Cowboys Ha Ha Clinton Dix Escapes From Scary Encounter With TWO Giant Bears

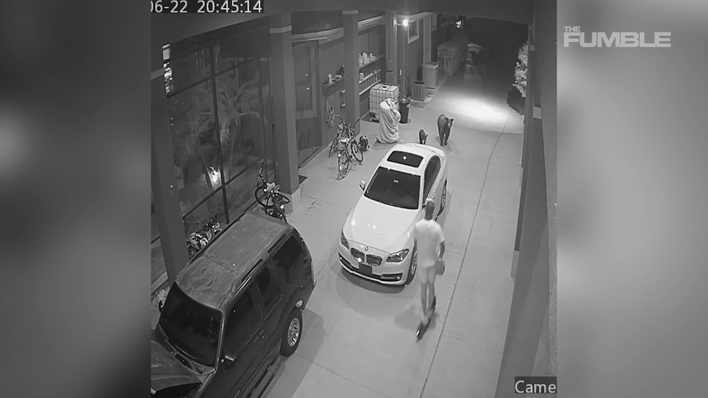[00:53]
Luckily he reacted very quickly and made a very speedy getaway.